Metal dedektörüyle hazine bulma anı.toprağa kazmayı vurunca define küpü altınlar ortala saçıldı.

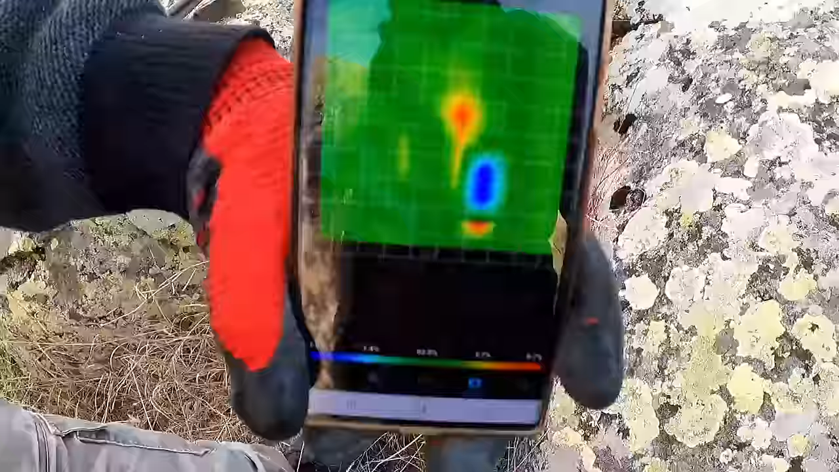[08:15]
Evet arkadaşlar, veriyi net olarak aldık. Burada bir oda var.
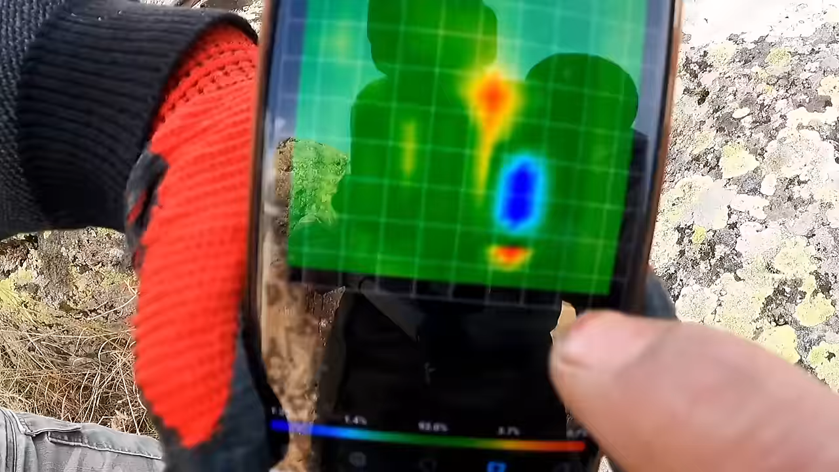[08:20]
Şu odanın giriş tarafında bir tane metal tespit ettik arkadaşlar. Bakın oda net olarak belli.
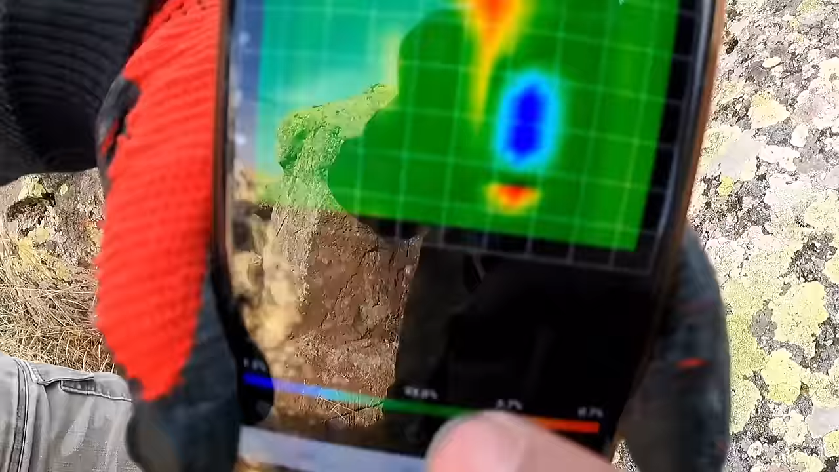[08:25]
Ne diyor burada? Ben buradayım diyor bak.
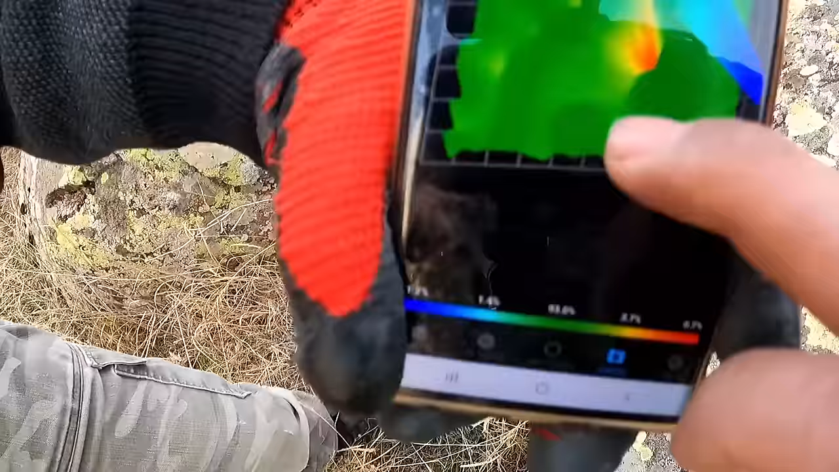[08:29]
Görüyor musunuz odanın şekline? Bakın. Şu taraftaki metalı görüyor musunuz? Bak net olarak.
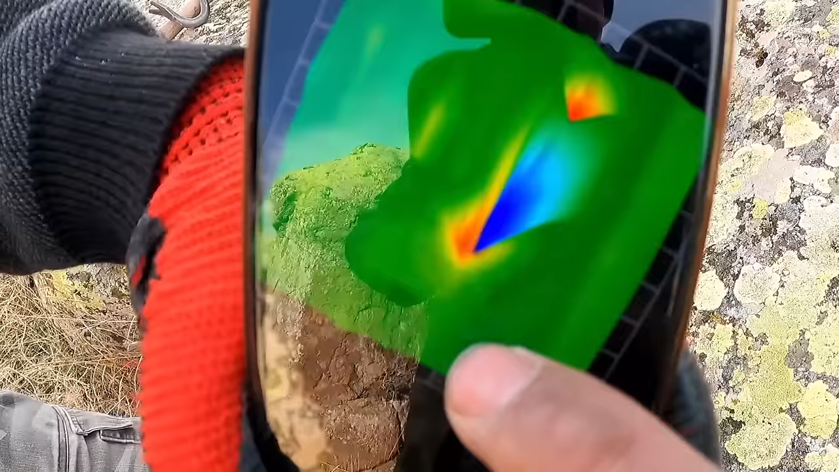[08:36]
Bak. Şu girişte ama.
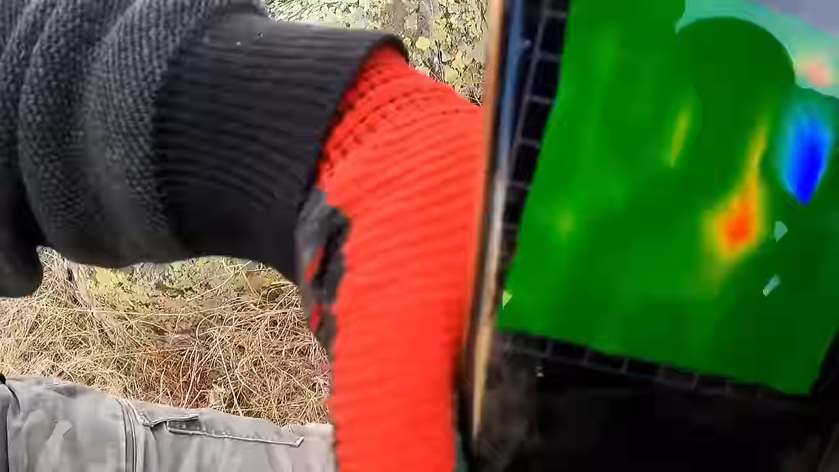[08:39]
Bu odanınki arkadaşlar bu. Bu aşağı sarkırttığım oda arkadaşlar. Şöyle yapalım bakın. Düzgünlüğü görün.
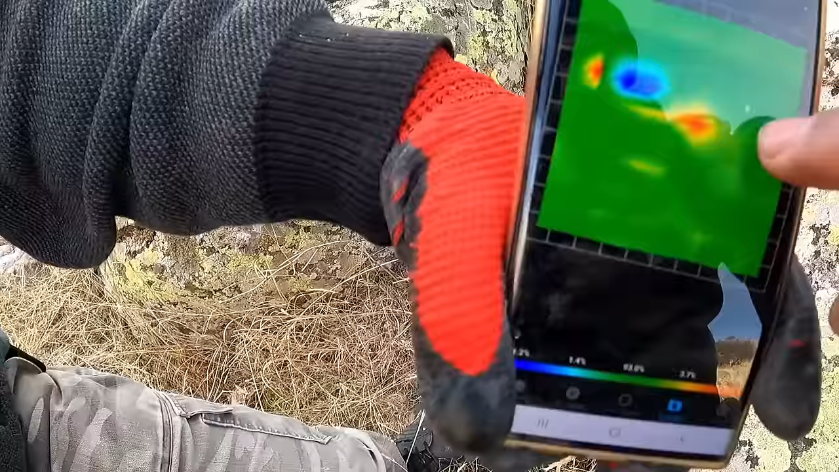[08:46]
Şurası da metal. Şimdi burayı başlıyoruz arkadaşlar.